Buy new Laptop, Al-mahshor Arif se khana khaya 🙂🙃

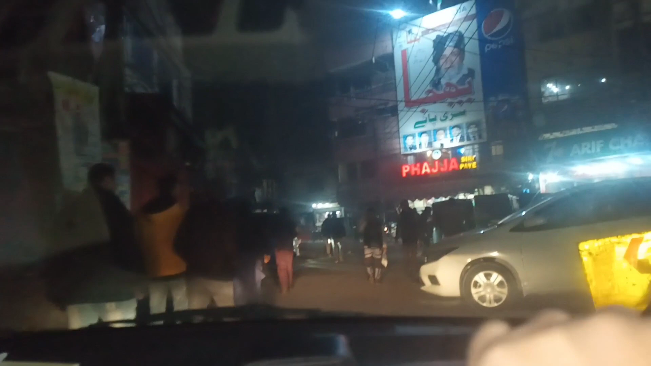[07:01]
इनको मैंने रिकमेंड किया कि मशहूर आरिफ चटखारा पे चलते हैं। पार्किंग देखो यार, ये निकल रही है। निकलो। ये पीछे देख के खोलना।